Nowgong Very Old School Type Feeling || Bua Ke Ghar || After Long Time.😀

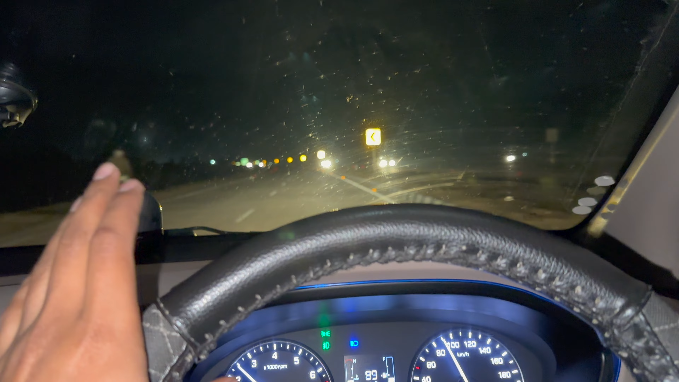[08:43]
बिल्कुल ट्रैफिक भी नहीं है और बिल्कुल सराख से पहुँच गए बस। झांसी 70-60 किलोमीटर अभी कवर हो जाएगा भाई, पता ही नहीं चलेगा। तो चलो सीधा झांसी में ही मिलते हैं।
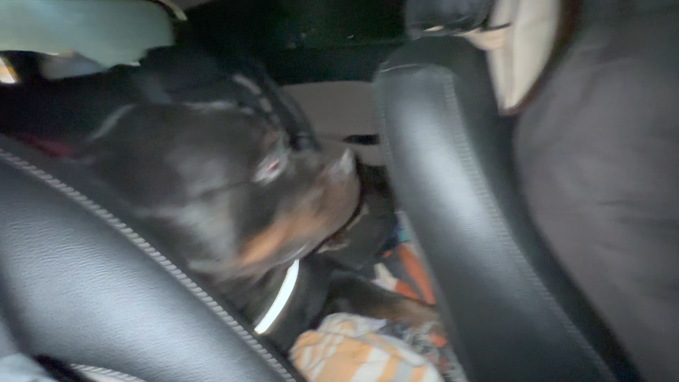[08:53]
अब ठीक है, कैसे बैठे थे, कैसे बैठे बैठे देख रहे हैं, बढ़िया उनको बिस्ती लगी और ब्रूनो आराम से बैठ के मजरी।
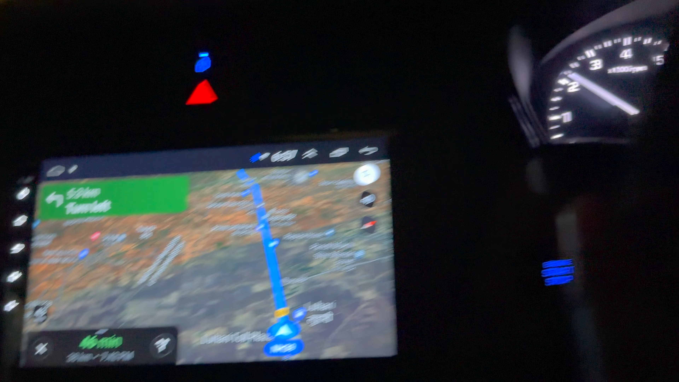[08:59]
8 किलोमीटर और से भाई और रानीपुर भी निकल गया भाई, ओरछा आ गया है अपना।
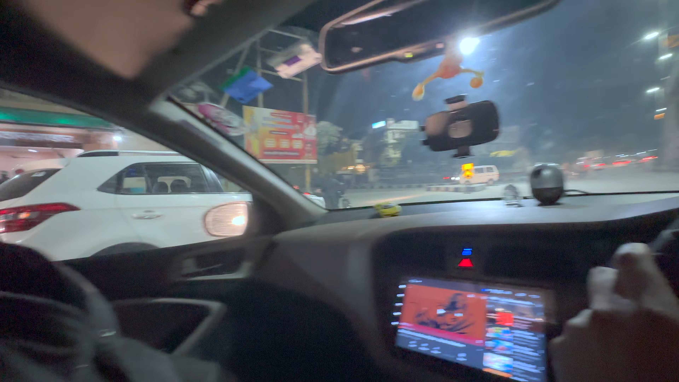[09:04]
ये ओरछा की एंट्रेंस है भाई इस साइड की,
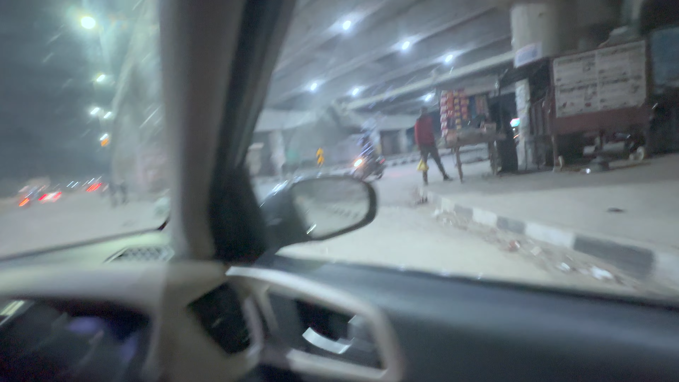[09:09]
ये अपना ओरछा का बाईपास अंडर ब्रिज, लगभग बिल्कुल 1 घंटे में आ गए झांसी।
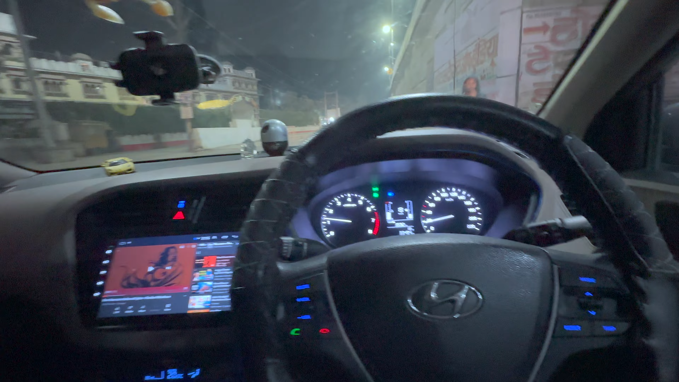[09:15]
इतनी चल चुकी है 359 किलोमीटर्स
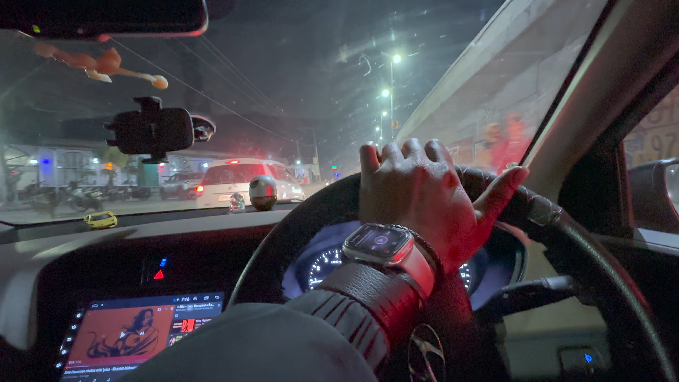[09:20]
बस, यहाँ से लगभग ओरछा से झांसी और है।